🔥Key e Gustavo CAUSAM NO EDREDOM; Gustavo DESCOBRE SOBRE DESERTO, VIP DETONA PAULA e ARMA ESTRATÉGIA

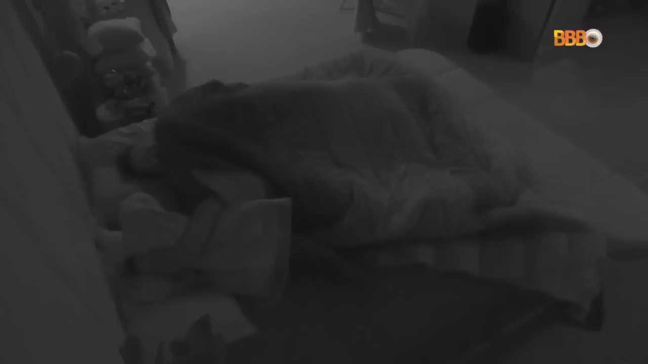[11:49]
Você quer saber do quarto do líder? Teve back to play no Hight of Flies, sim ou não? Então, minha gente, o Gustavo disse que não. A gente escutou gemido, respiração ofegante e tal. E o Gustavo falou pra Kay, guarda aquele preservativo ali. O pessoal vai achar que a gente fez algo. Era só beijo. O Brasil era só beijo. Só que os sussurros da Kay, inclusive ela perdeu menos 50 estalecas de tanto que ficou sussurrando no ouvido dele.